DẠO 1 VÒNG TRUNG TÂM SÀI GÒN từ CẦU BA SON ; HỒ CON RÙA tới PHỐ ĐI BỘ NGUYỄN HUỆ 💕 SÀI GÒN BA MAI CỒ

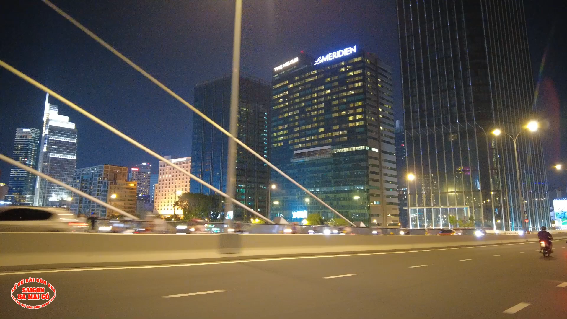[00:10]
nhiều khi người ta mua người ta đầu tư người ta cho thuê cho mấy nước ngoài người ta thuê ta tới người ta làm việc ta thuê khu này là khu đất vàng luôn á bây giờ nhà nước muốn làm mà giải tỏa khu này mà để lấy đất làm mấy công
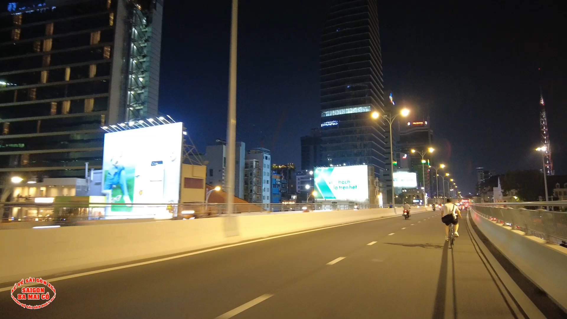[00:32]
trình công trọng trả một vấn đề cho bà con tiền nhiều lắm
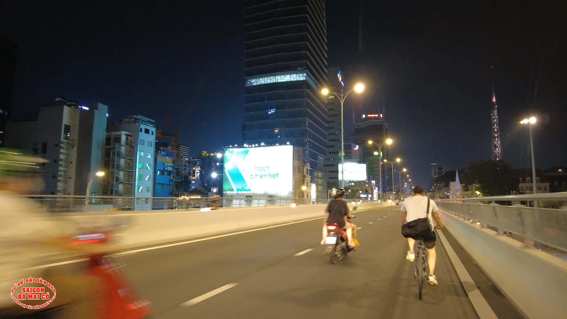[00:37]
cha băng ở đây là ngân hàng này ngân hàng Thái Lan là
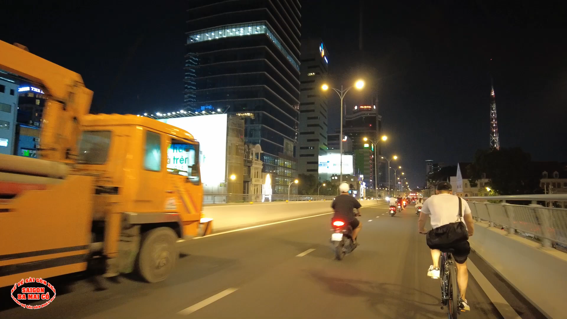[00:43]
khai băng ngân hàng Thái Lan
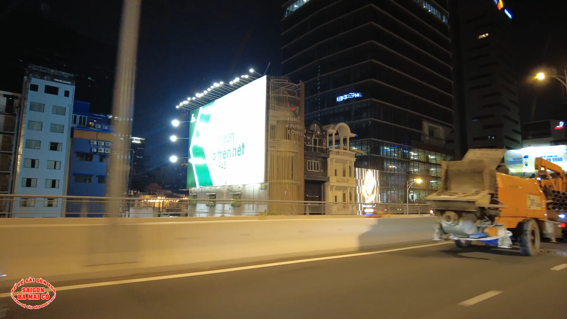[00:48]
ngân hàng này thấy lạ quá nhưng mà nó là một cái ngân hàng cũng có tiếng ở Thái Lan đó
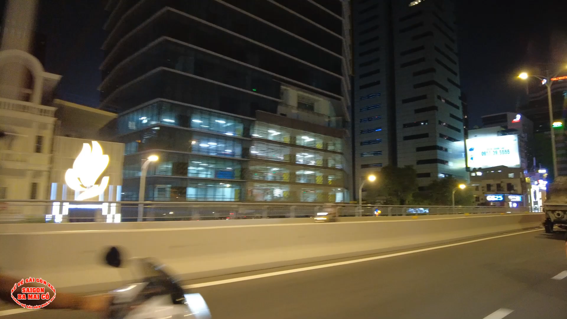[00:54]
còn bên tay phải 30 đồ đây là con nhà trắng nè nhà trắng ở Sài Gòn
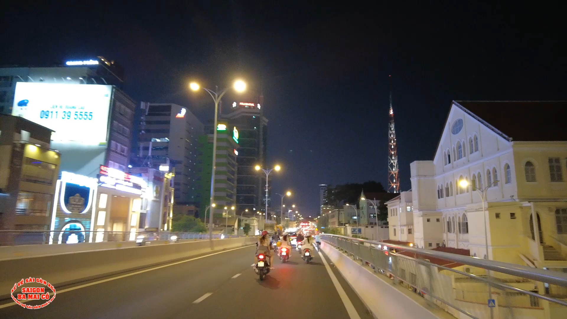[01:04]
để làm được cái con đường này nè để làm được cái cây cầu này là cái như là chính quyền thành phố là phải như là phải chặt rất hàng loạt cái cây xanh tới trên con đường này nha bà con đường này hồi xưa trước năm 75 là đại lộ Cường Để có một cái hàng cây đẹp lắm sau này là mang tên là đường Tôn Đức Thắng 30 gồm ví dụ bà con bác con đường này vào buổi trưa nắng rắc hay là gì đó bà con bác sẽ không bao giờ thấy nắng
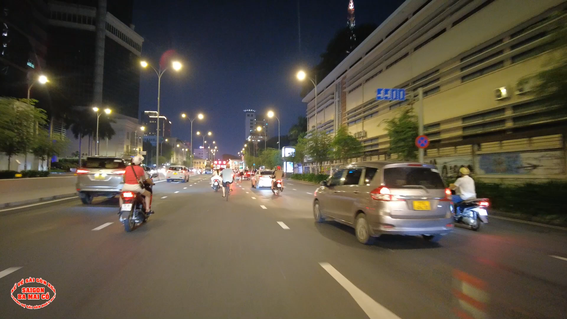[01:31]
nó dày những cái cây thụ nó to cao mà nó dày nữa đó ở đây có cái đại chủng viện Thánh Du Xê Sài Gòn
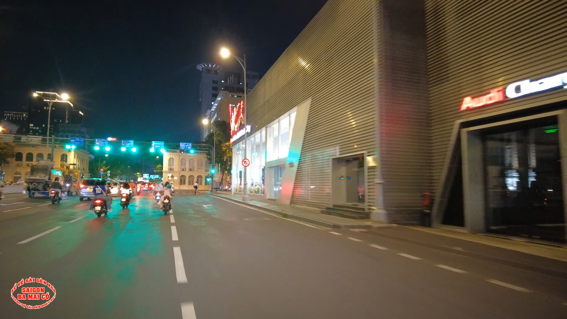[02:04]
ở đây là ngã tư đường
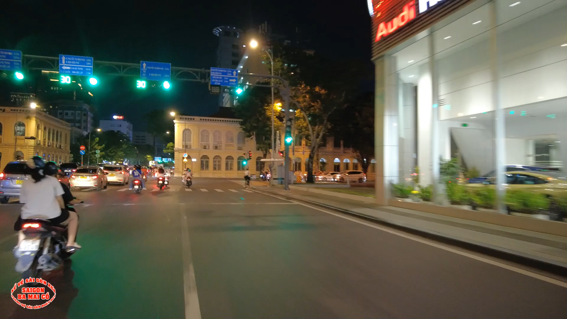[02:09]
gì đây đường Lê Dưỡng nè đây là thành Cộng Hòa năm xưa nè bà con hồi đó đây có trường Nông Lâm Xúc nè bà con rồi đài truyền hình ở đây nè
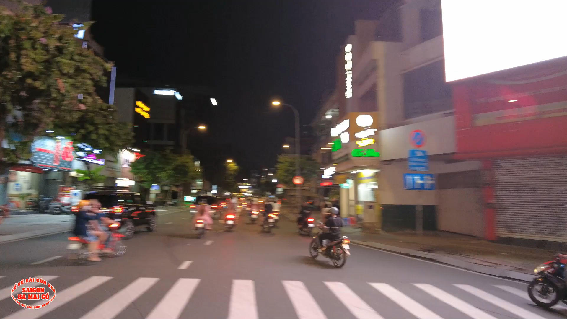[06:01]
mùa mùa dịch cái 30 rồi thấy cái tiệm này đóng giữa luôn đang ở bên Mỹ rồi đó cái mùa dịch kẹt lại bên Mỹ Rồi chúng ta đi tới đây là đa cao rồi chợ đa cao là ở đây nè ở đây đường này đường Trương Hán Siêu ở chợ đang
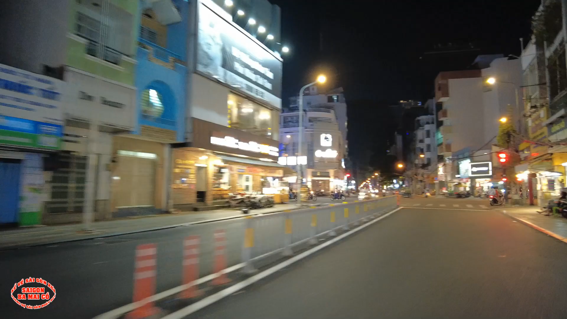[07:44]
cháu trắng thì bỏ ếch kho vô hồi xưa bên cái gô ghi với bà con là cái tiệm ăn cái quán ăn ở 30 gồm đó ăn quán này rồi nè nó giống như cái tiệm cơm Bình Dân đó nhưng mà nó bán cũng hơi mắc và ngon lắm tiệm dịch quay thanh xuân ngày xưa không phải nằm đó đâu mà nằm bên chỗ Quỳnh Ký nè bà con cái Quỳnh Ký này hồi xưa là thanh xuân đó bây giờ thành Quỳnh Ký ôm hết luôn rồi mấy cái tiệm này là mấy cái tiệm lâu đời không đó nha bà con đường này đường Trần Quang Khải nè
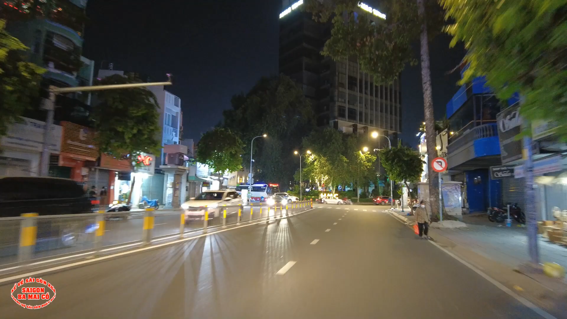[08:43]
ở đây có rạp casino Đa Cao nè hồi xưa là tìm về Hiển Khánh ở đây nè rồi Phở Tùng ở đây nè bên kia là xưa có bà bán chấu lòng nè buổi chiều chiều
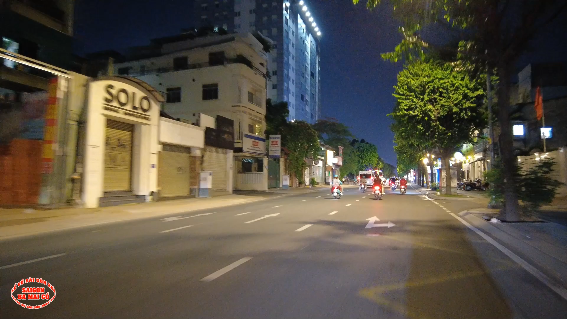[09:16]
ở đây hồi xưa là có có cái bệnh hả tôi nữa mà con bắt bên đây hồi xưa là Đức Thánh nè hồi xưa hồi xưa nơi đây là Nghĩa Trang Mặt Đĩnh Chi Nghĩa Trang Mặt Đĩnh Chi này người ta hồi xưa ta còn gọi là Đức Thánh Tây hồi xưa là Đức Thánh Tây nè Nghĩa Trang Mặt Đĩnh Chi này là số 1 nha bà con những người mà cao cấp
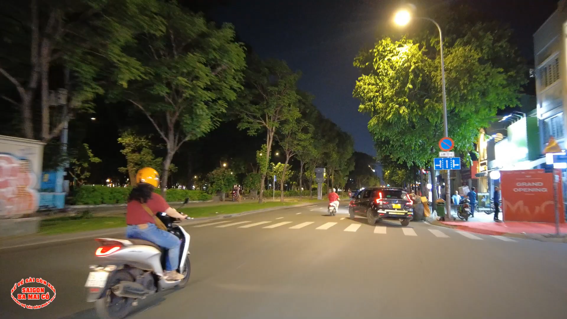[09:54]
xưa ta có mấy người chà đó à à Ừ rồi giờ là
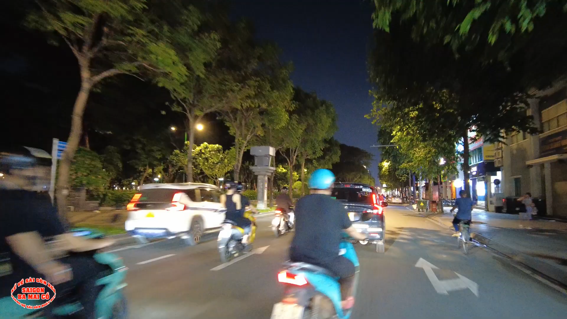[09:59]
hạt công viên Lê Văn Tám rồi ở đây cũng thường hay tổ chức mấy cái buổi hội chợ
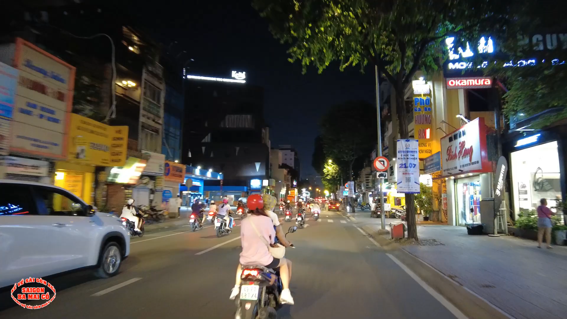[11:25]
bây giờ nó là trường nhắn bộ ha học viện nhắn bộ đây bỏ hương